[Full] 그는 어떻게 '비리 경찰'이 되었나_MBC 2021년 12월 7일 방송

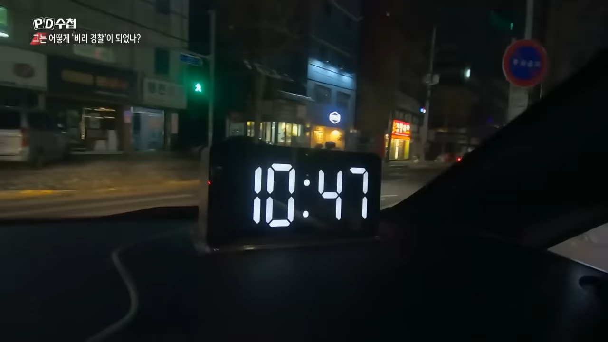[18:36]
유 씨의 이동 경로를 그대로 따라가 봤습니다.
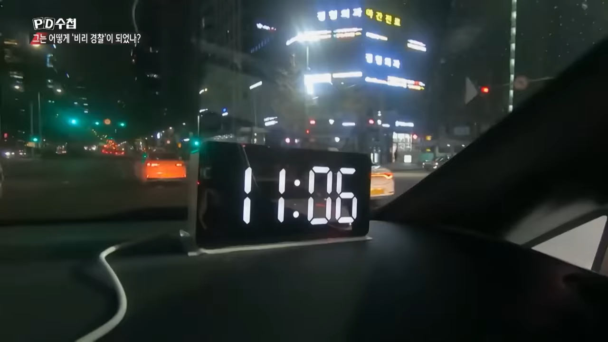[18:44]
그의 주장대로 중간에 돈을 빌리기 위해 역삼동을 경유했습니다. 소요 시간은 총 58분.